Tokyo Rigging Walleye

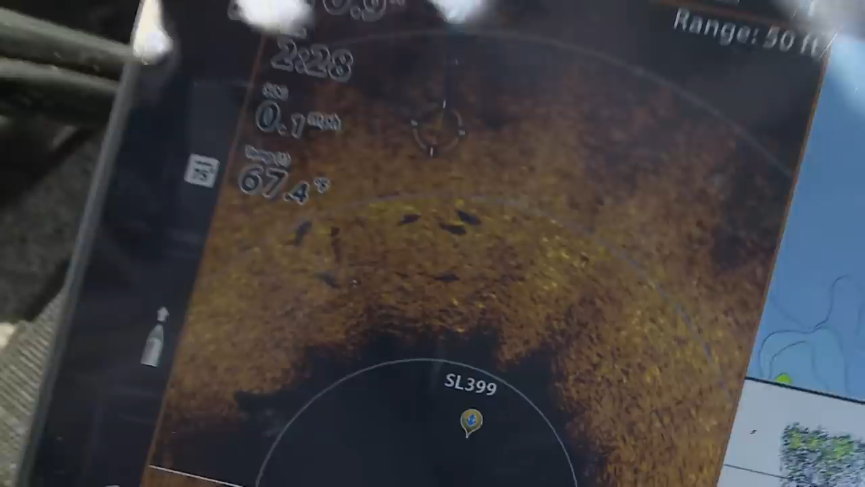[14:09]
20 feet in front of about 20 feet ahead of us
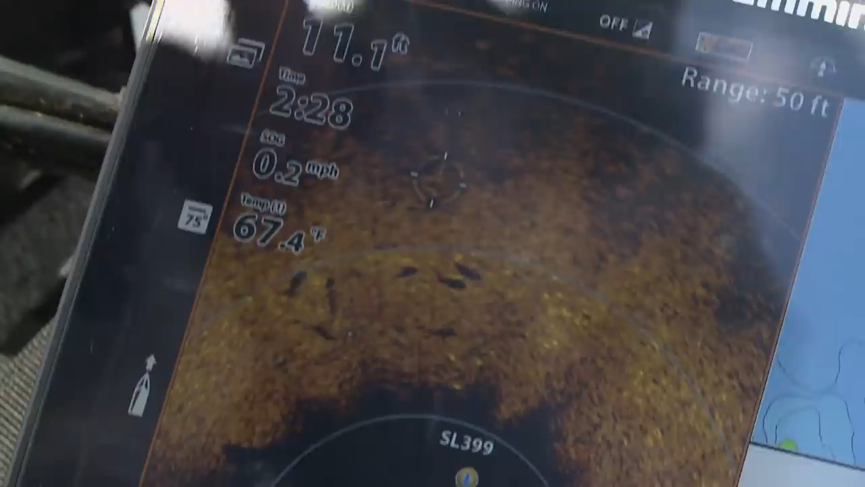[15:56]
On screen: water 67.4°F, speed 0.2 mph
even get to him he's sitting there and actually pitching making short pitches to him
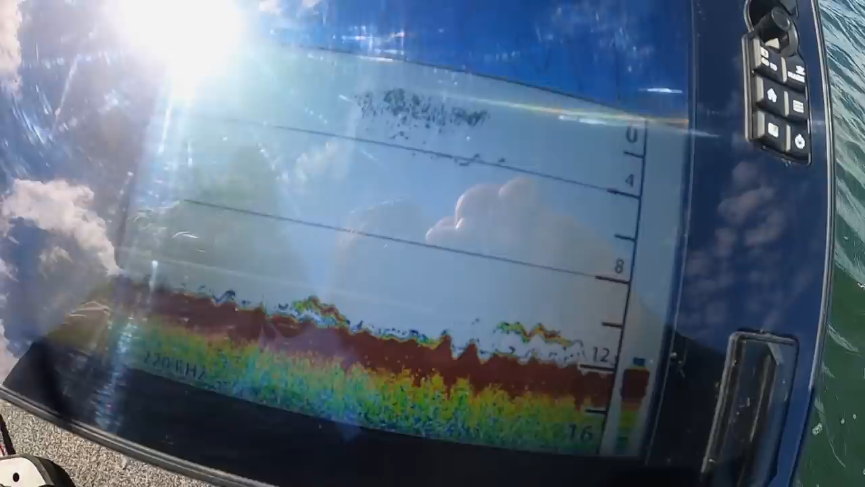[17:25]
for doing this finesse fishing the other part of this system is
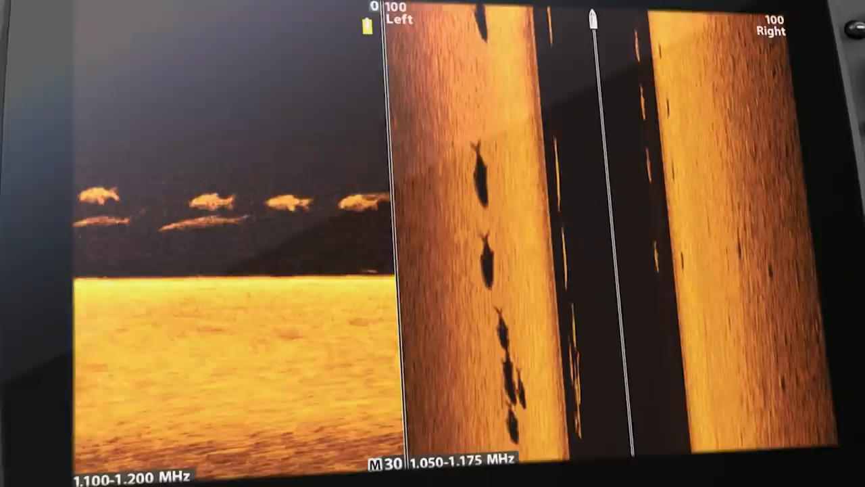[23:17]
to show you fish and structure up to 200 feet below your boat and 200 feet out to either